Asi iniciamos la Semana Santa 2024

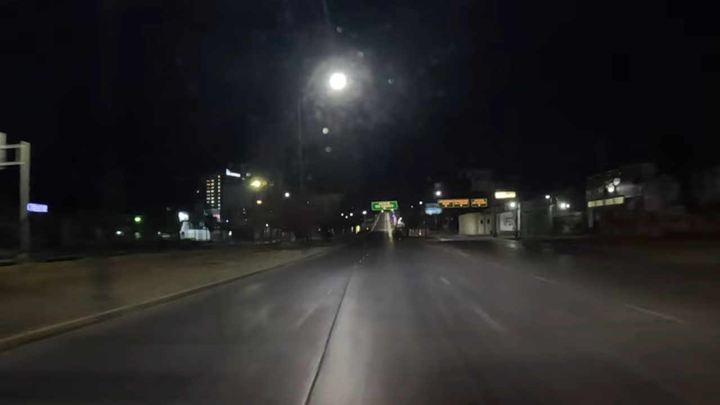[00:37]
Hoy queda formalmente inaugurada la Semana Santa del 2024 y así inician nuestras labores.
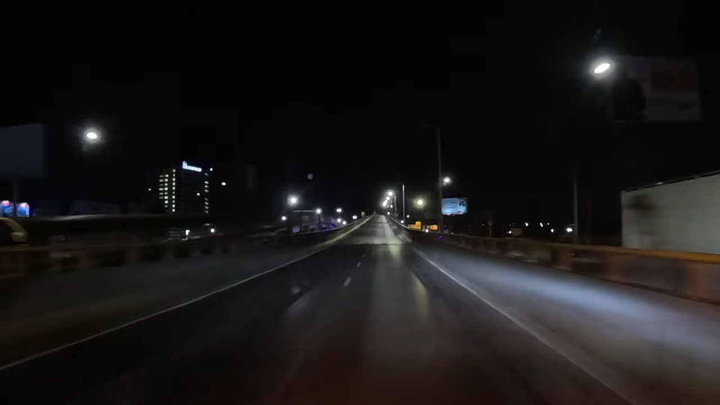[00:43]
Vamos con el primer viajecito de la Semana Santa. Hoy es 25 de marzo del 2024. Son las 2:40 de la mañanuca. Y vamos a ver a qué horas amanecemos en Zihuatanejos. Estamos aquí pasando el distribuidor vial, ya para agarrar carretera rumbo a las playitas de Guerrero.
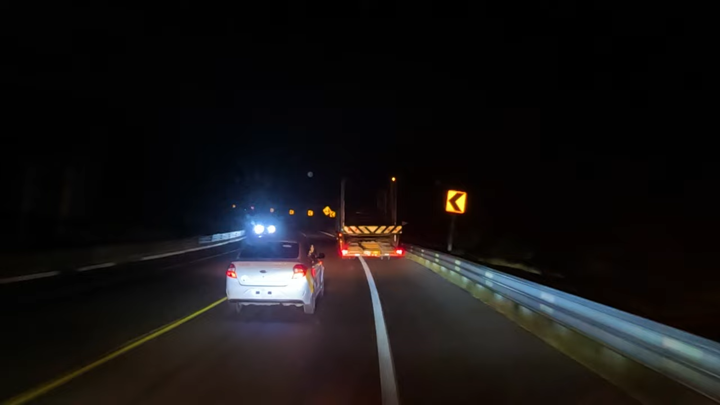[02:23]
Y pues es de dos carriles nada más. Aquí hay que tener precaución con los rebases. Hay que usar el acotamiento para permitir los rebases.
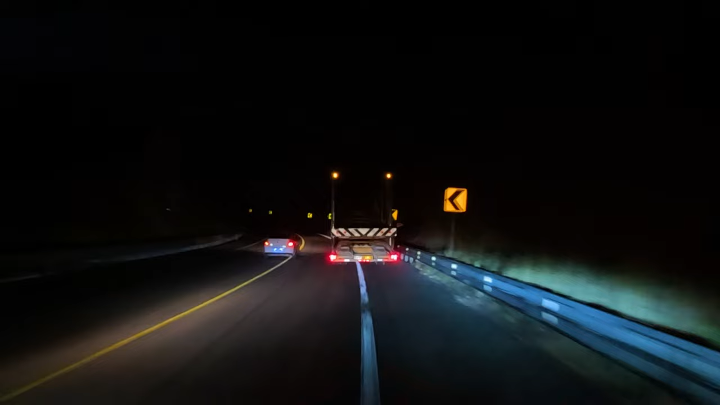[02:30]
Miren nada más qué espectáculo nos está regalando la luna.
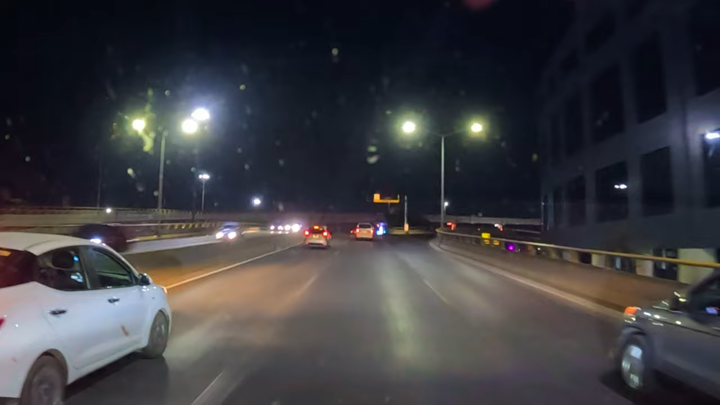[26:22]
A León, en la mañana pasamos por ahí por arriba del puente y ahorita vamos a pasar por abajo.
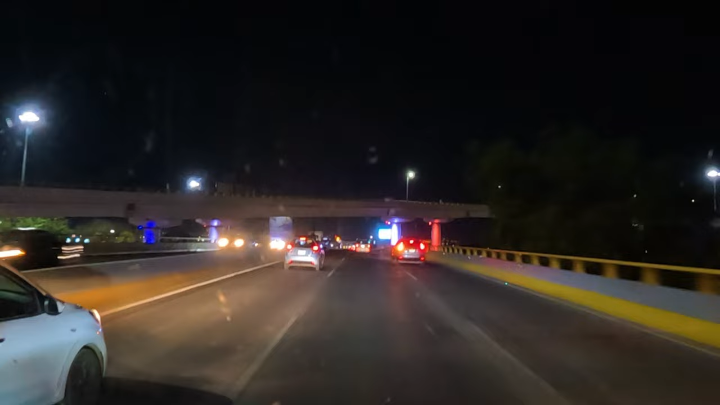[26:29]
8:46 de la noche y justo estamos entrando a la ciudad. No sé cuánto